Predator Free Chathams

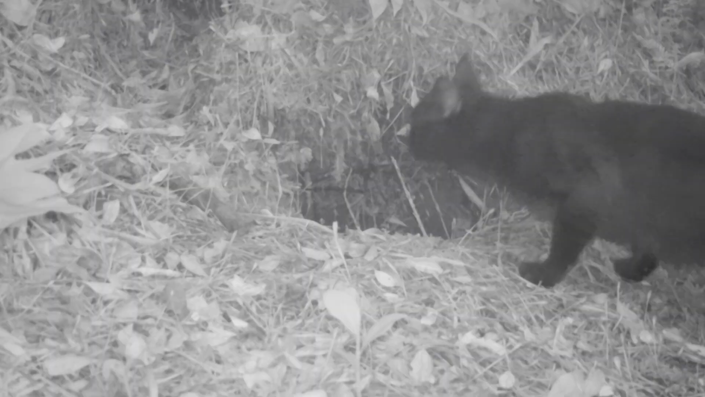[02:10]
The feral cat problem's pretty big. They're kind of the apex predator over here.
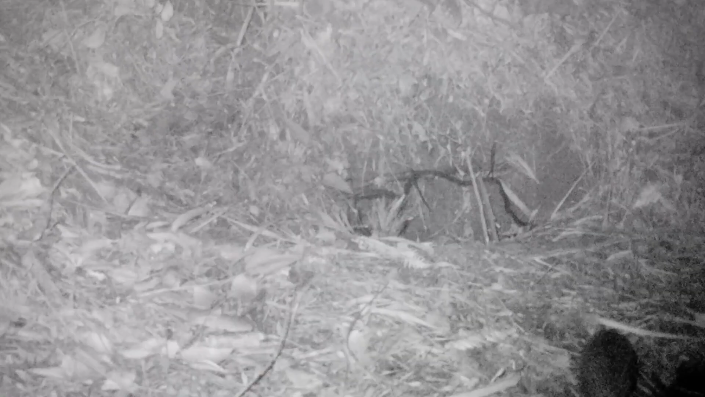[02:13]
We've got all three species of rat. Then we've got the possum, which is probably the most devastating for our actual forest.